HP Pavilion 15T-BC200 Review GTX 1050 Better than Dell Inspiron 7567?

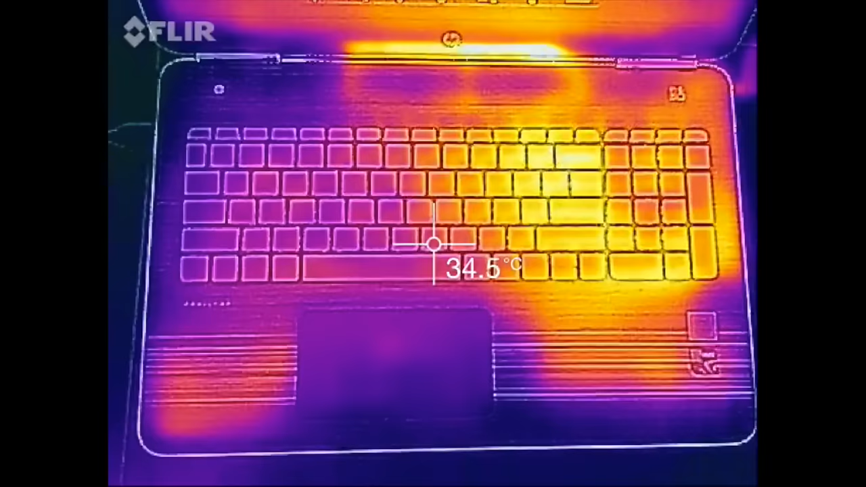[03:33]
On screen: spot 34.5°C
After about 45 minutes of gameplay, the exterior temperatures were still pretty good. You're getting a high of 46 degrees Celsius and the top section is usually the hottest at around 49-50 degrees Celsius.